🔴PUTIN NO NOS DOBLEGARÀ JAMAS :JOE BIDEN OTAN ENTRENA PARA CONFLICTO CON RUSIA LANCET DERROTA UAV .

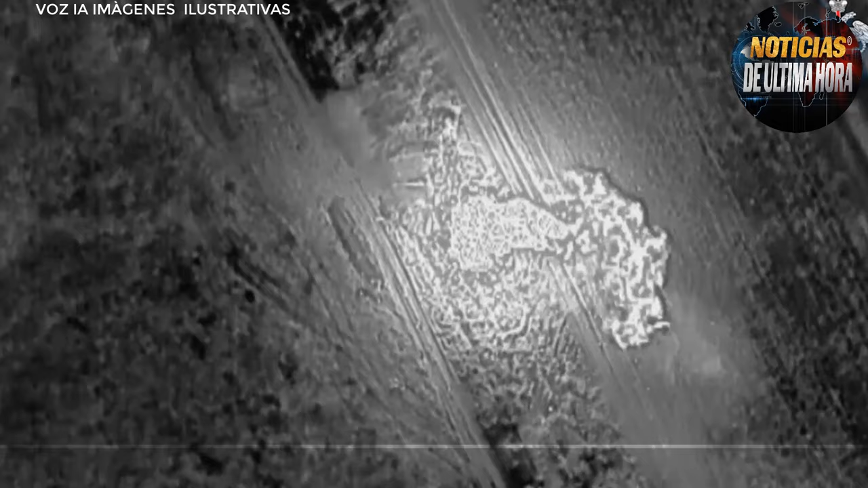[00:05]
El Ministerio de Defensa de Rusia publicó este viernes un vídeo que muestra la destrucción de dos obuses y un radar desplegados en territorios controlados por las fuerzas armadas ucranianas en la orilla derecha del río Dnieper, en la provincia de Gerson.